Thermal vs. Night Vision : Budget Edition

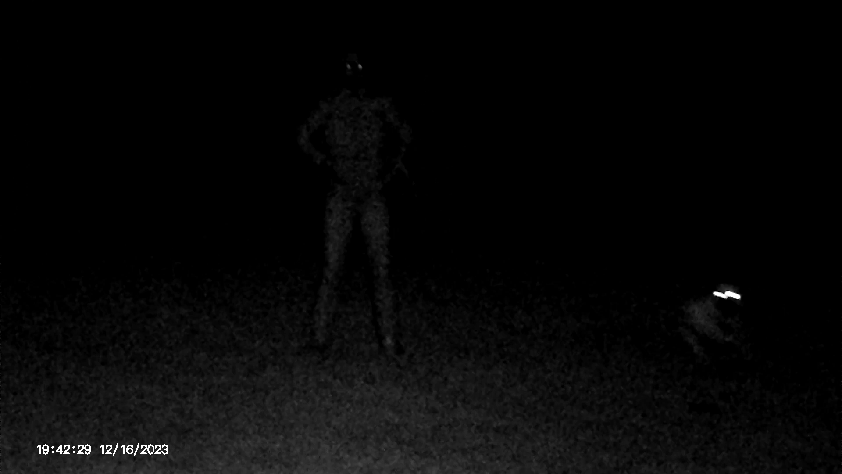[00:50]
all right here is the apexel standard night vision we've got the camera lady sitting at 50 yards and there's a little pooch as well there we go and that looks i mean that looks pretty decent um let's see if we can uh run her out to 100 yards will you go out to 100 yards please
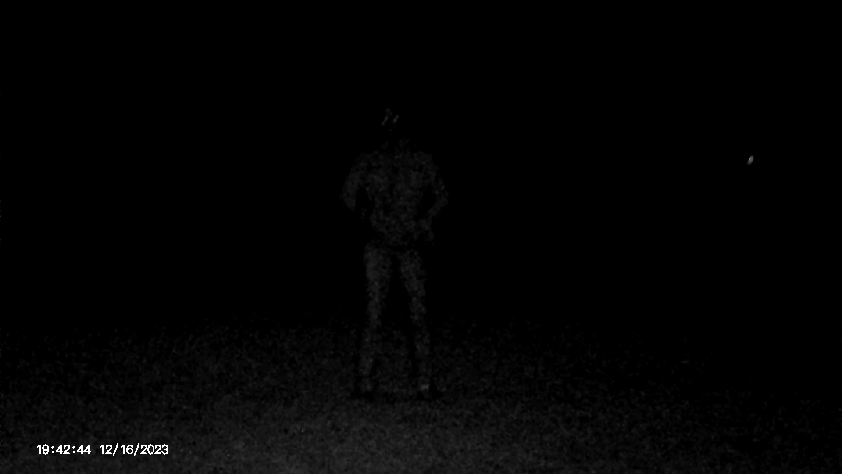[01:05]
there she goes there she goes and this does have multiple levels of zoom
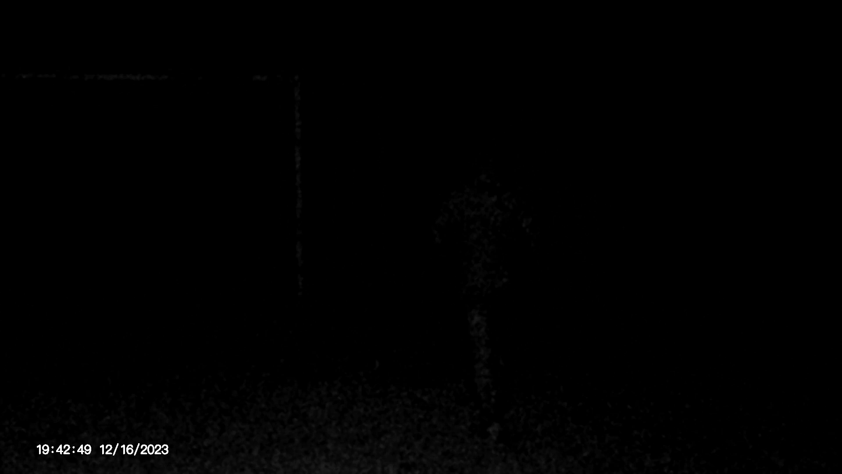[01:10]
the limitations with this uh digital night vision is going to be that it relies on an illuminator to be able to see at night and as you
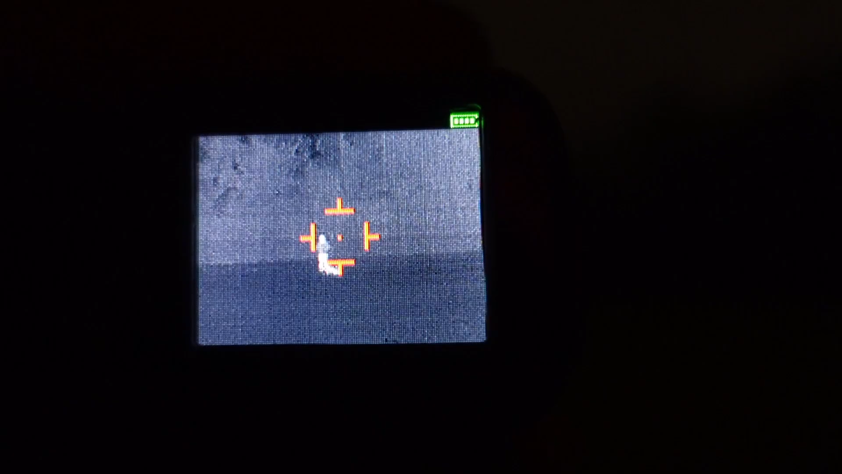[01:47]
okay now we're using the covert optics and camera lady is at 50 again can you wave your hands
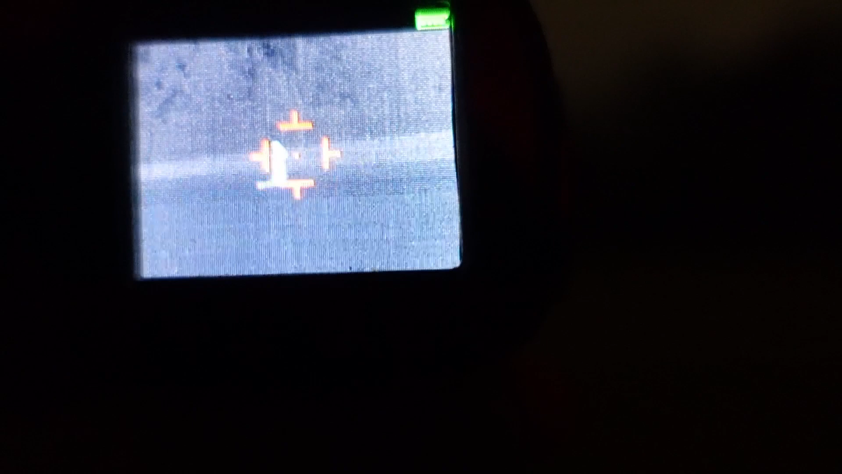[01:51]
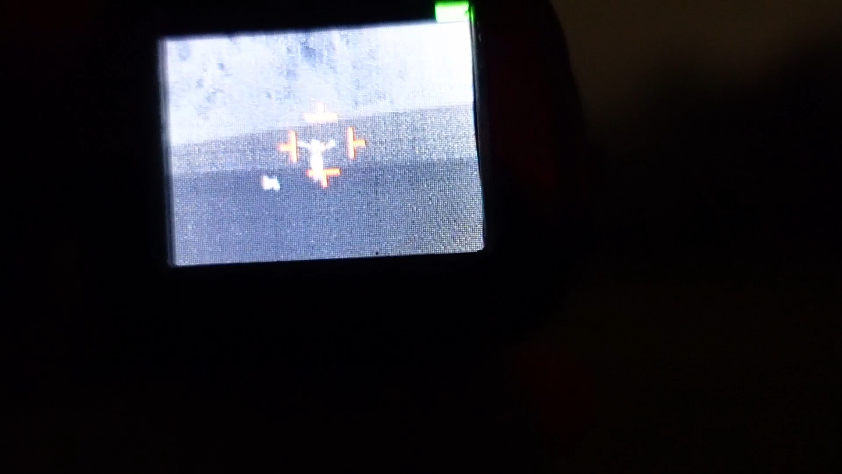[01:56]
and she's showing up real bright and clear white is hot on this you can see the dog next to it
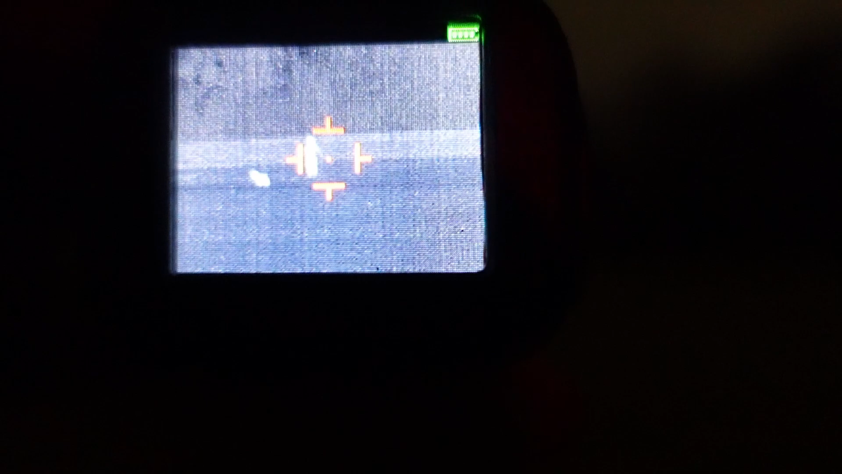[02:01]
uh the refresh rate on this is obviously much worse than the um digital night vision and the screen is
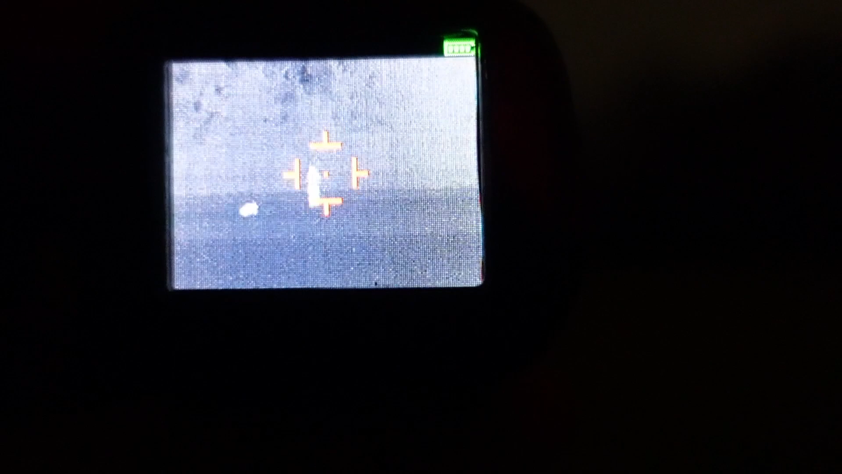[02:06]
also way lower resolution but she's bright and clear and showing up
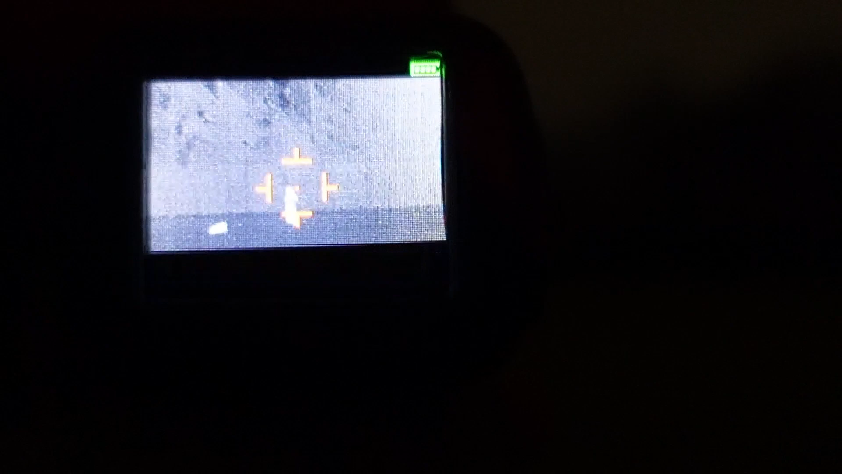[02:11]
on the screen there would you go ahead and go out to 100 okay
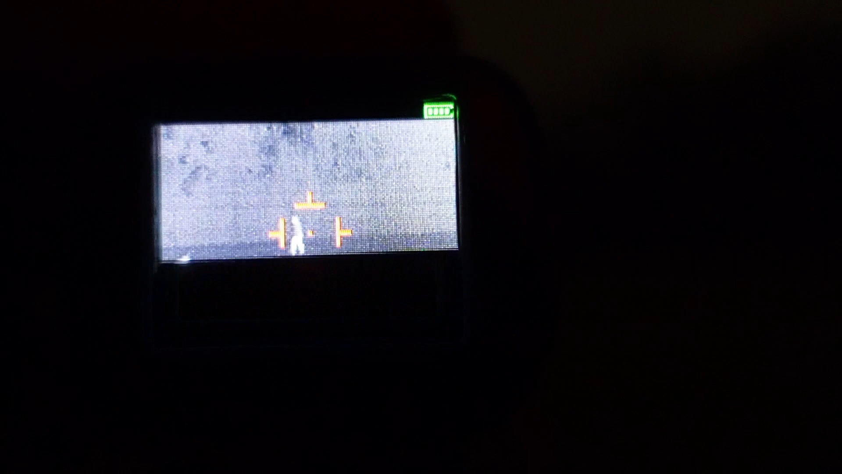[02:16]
she's walking out to 100 let me know when you get there
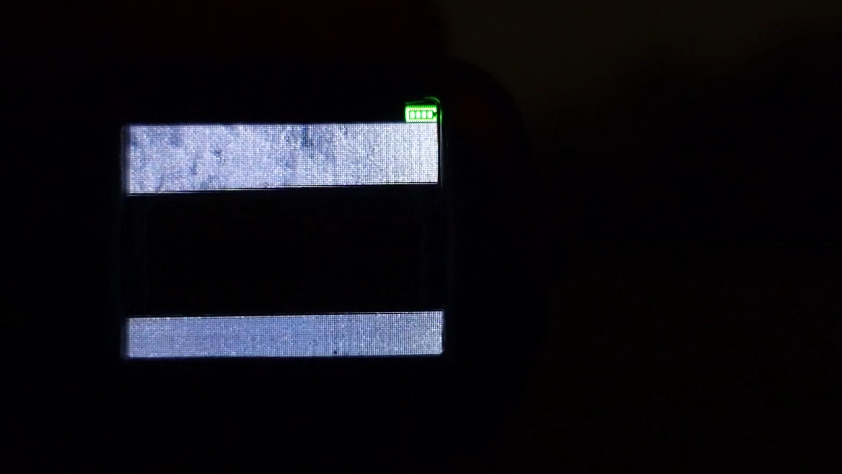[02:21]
you can also see the dog no problem really clear and distinct against the cold background there
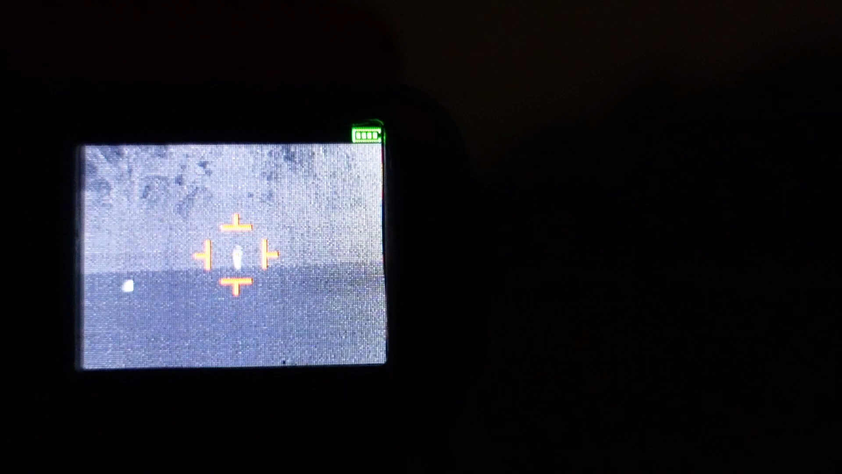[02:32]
okay you at 100 okay there she is at 100 and again i can really make her out there against the background she is showing up real bright and light
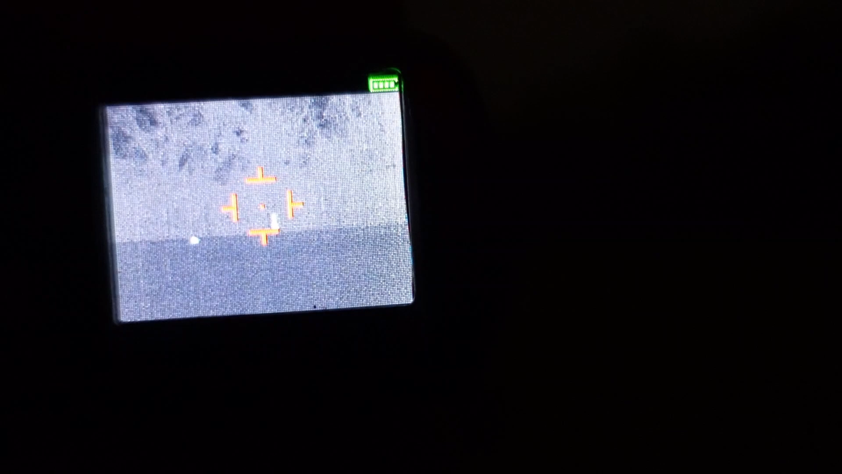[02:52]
i can see that something hot is out there and again that dog is visible as well so pretty
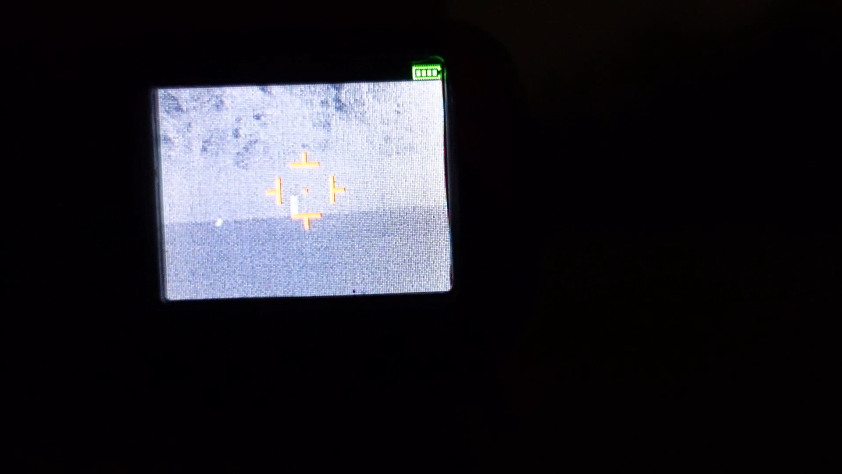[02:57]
big difference as far as that goes between the digital night vision and the thermal i thought it might be worthwhile to show you some up close pictures so
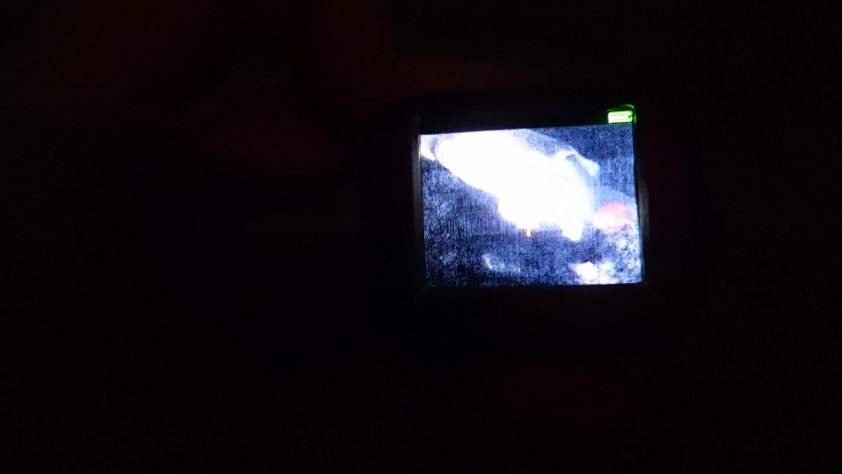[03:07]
this dog's right close to me right here and you can see a lot of good detail out of the
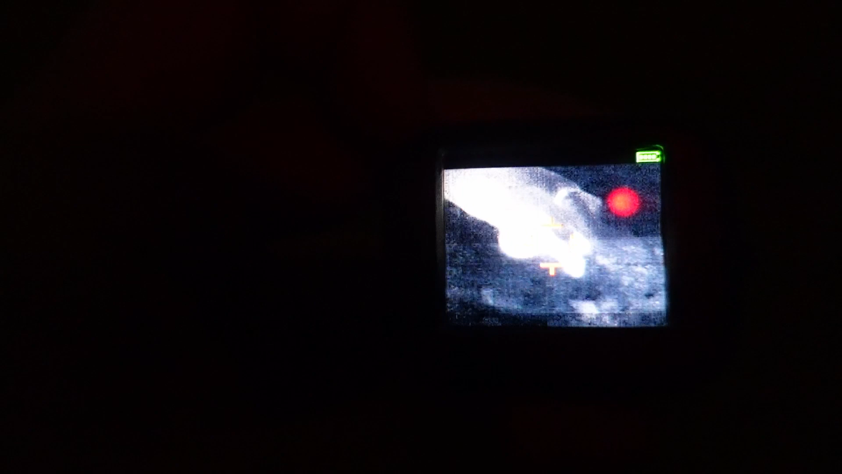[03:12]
thermal up close and then the camera lady is probably 10 to 20
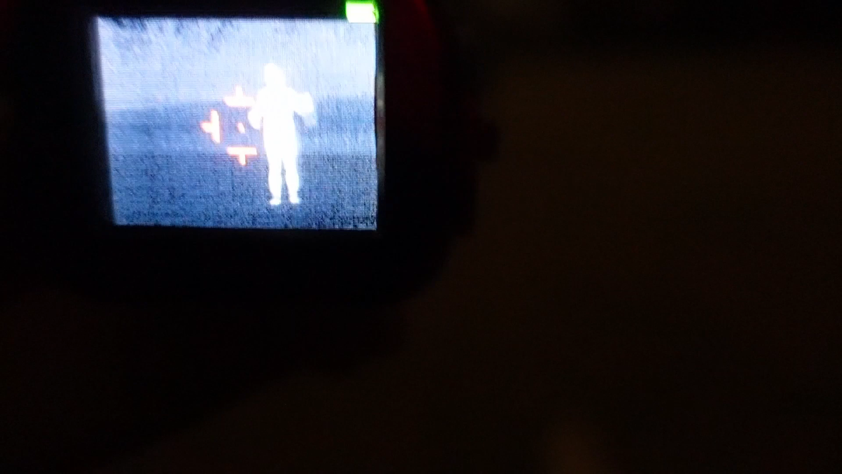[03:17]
yards away and i can definitely tell that's a human being out there would you go ahead and uh
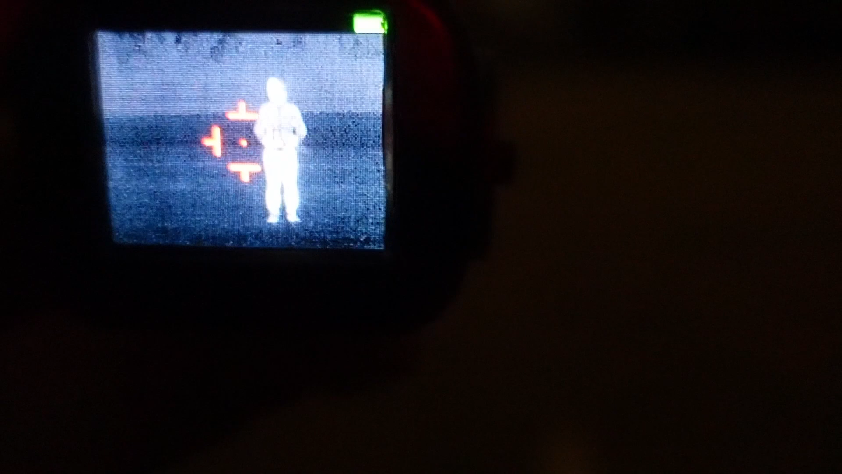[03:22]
move your arms around again i do a jumping jack
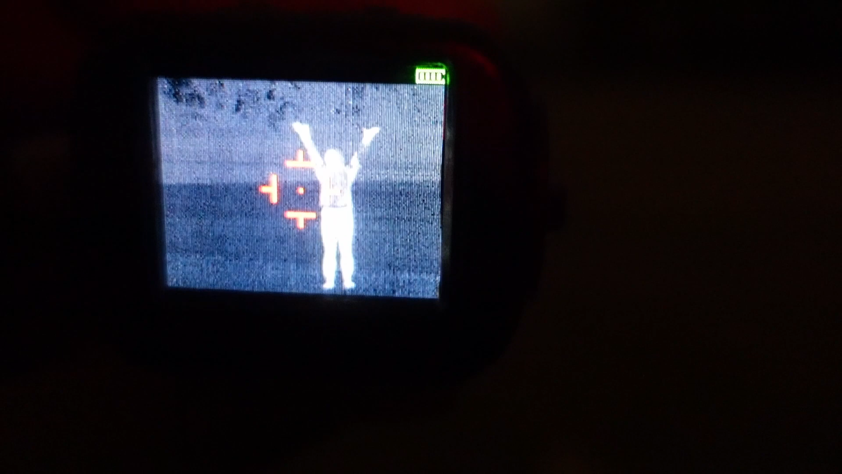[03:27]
so pretty clear from about i'd say that's probably 20 yards away
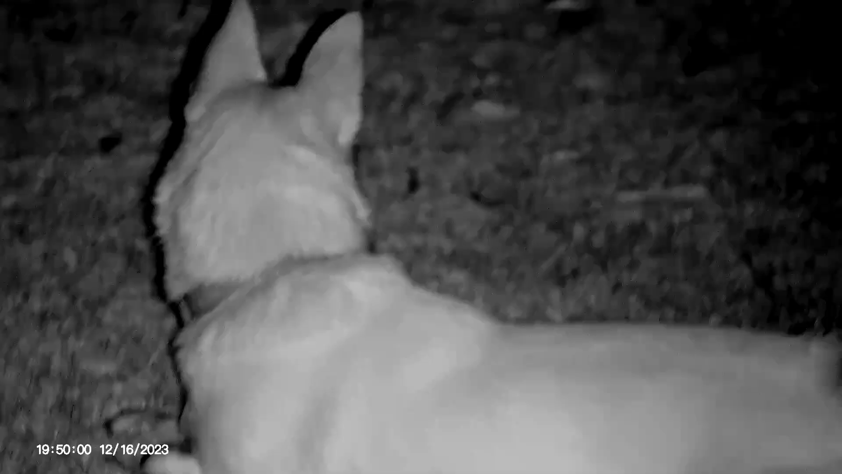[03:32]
okay okay and here is the night vision again that dogs about the